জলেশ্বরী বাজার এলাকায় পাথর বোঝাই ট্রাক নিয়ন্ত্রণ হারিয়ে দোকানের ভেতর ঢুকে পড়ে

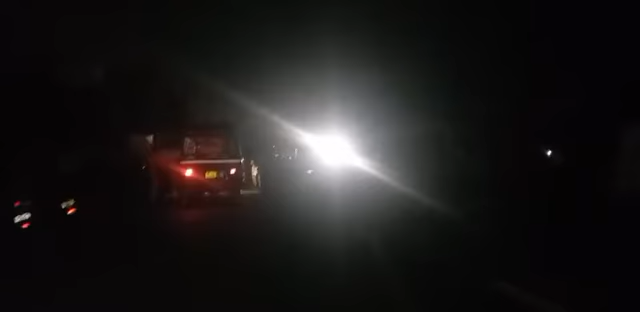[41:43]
কে ডেকে তারা কেন কথা শুনছেন না এমন কথাও তারা আজ ঘটনাস্থল থেকে জানালেন। এবং এই মুহূর্তে কিন্তু যথেষ্ট উত্তেজনা রয়েছে এই এলাকায়।